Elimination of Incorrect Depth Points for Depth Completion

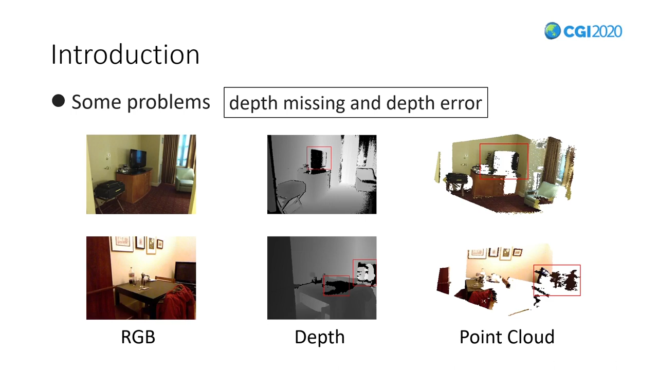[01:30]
it will cause depth error and depth missing. This is the area marked by the red box from these figures. For the missing regions, some depth completion measures have been proposed to fill the depth holes. If there are some wrong values in the missing regions, it will generate defective results. As an example shown in Figure 1, the depth camera sees the black region with wrong depth values,
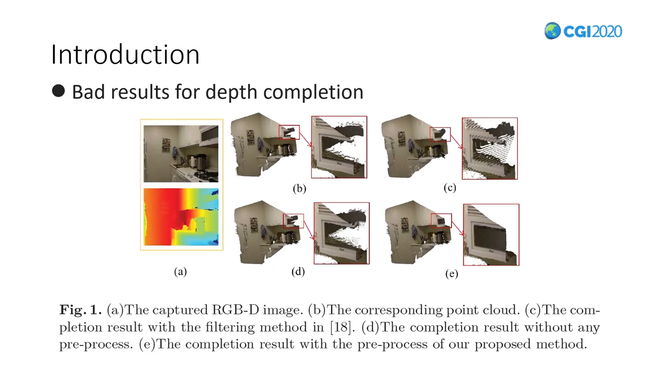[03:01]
As can be seen from Figure C, using transitional filtering methods to deal with depth errors, the completion results. The completion result is not good neither in Figure 1C. And we will get a correct completion after conducting our proposed method, see in Figure 1E. This is the framework of our method. Given an RGBD image, we first locate potential incorrect depth regions through a segmentation network. The blue area in point cloud is the potential error area. Then we use the predicted surface normal to help determine whether the depth is wrong.
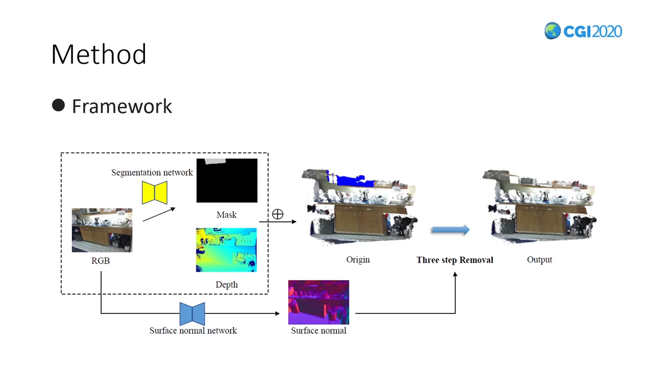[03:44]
Last, we introduce a three-step removal method, to remove the incorrect depth point. Our method mainly deals with two types of data.
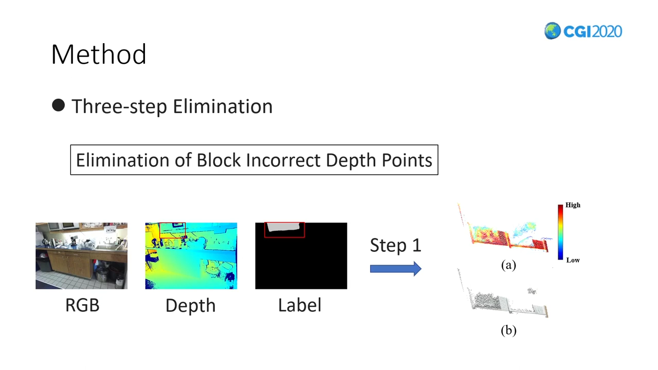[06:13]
but also considers the normal difference consistency of its neighboring points. And the first removal result is shown in figure B. Due to the removal of the first step, some sparse points will be left. This point often have some characteristic like the normal difference is not big, but the depth is wrong. So in the second step, we consider the local density of each point and the statistical information of the removed points in the previous step to help remove.
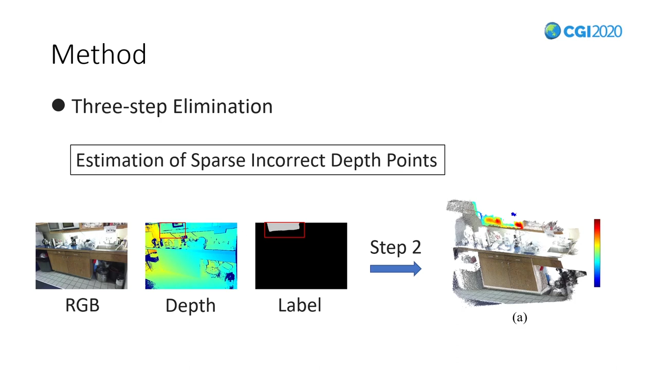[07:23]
This allows us to remove sparse arrow points in the second step. As shown in the picture on the figure A, the bluer the points, the more likely it is the round point. The third step is to remove some outliers. Here we re-project back to the two-dimensional image and remove in this dimension. We perform connected component analysis on this image to do the third removal.
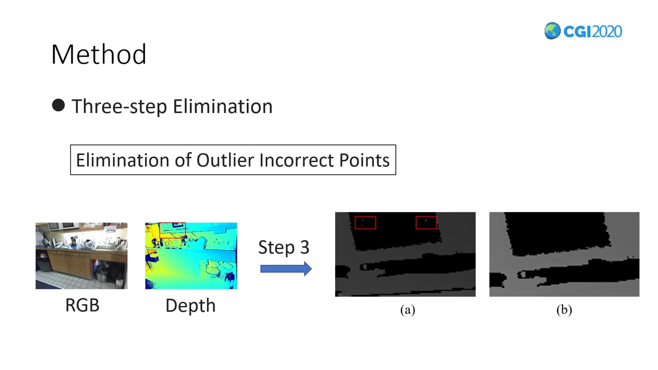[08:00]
It can be seen from the figure that there are still some outliers in figure A, and these outliers can be removed well by the third step of removal. Next is the experimental part. The completion method we use here mainly refers to the John's method. The first section is the visualization result on the point cloud. Four examples of incorrect depth point elimination for depth completion.
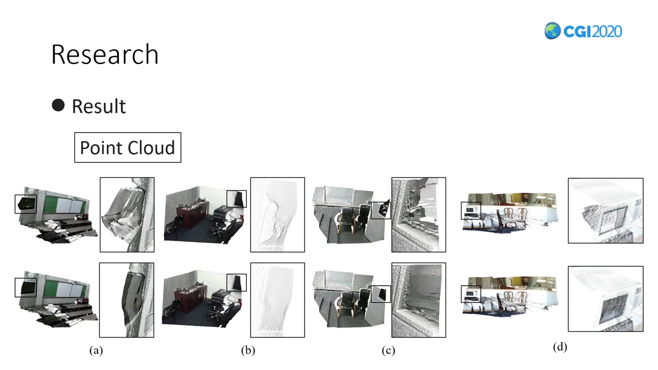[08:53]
From the visual point cloud, we can see that the completion result with the elimination of incorrect depth points are much better. The second section is the visualization result on the image. From left to right is the RGB images. The depth map, the depth maps after conducting our elimination method. The completion depth maps by John's method. And the completion depth maps by our proposed method plus John's method.
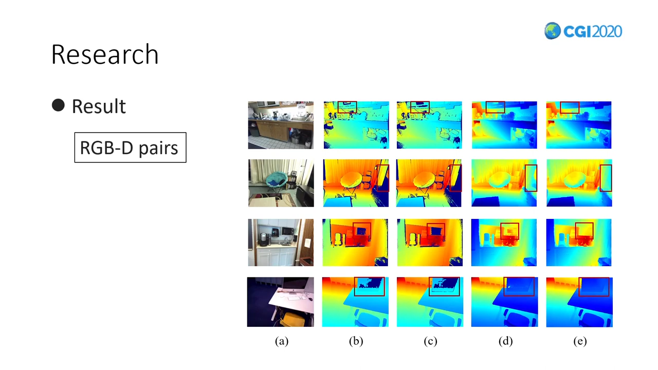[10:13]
As shown in the fourth and fifth columns, the completion results after processing by our method are more in line with visual logic. The third section is the comparison of the enhancement effect between us and other denoising methods.